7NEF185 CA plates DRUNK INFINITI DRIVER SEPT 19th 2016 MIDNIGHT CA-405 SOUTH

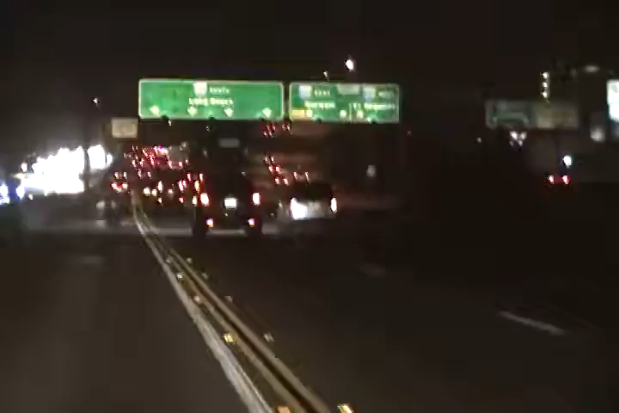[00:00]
Ok, this guy is drunk. Look, he's on the right now? Ok, going left again. Look, no, left again!
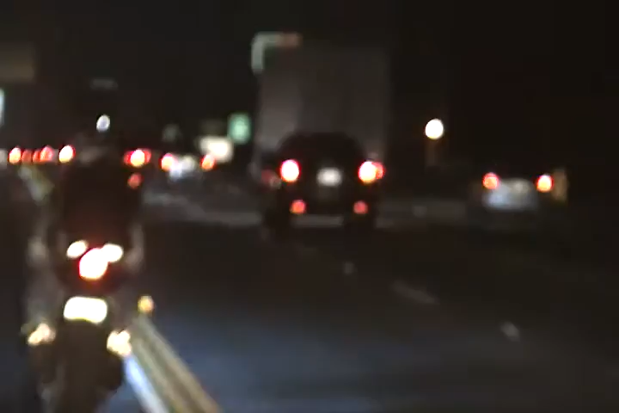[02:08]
Oh-oh-oh! Oh-oh-oh! Oh-oh! Did he make it? Hahaha! Oh my god!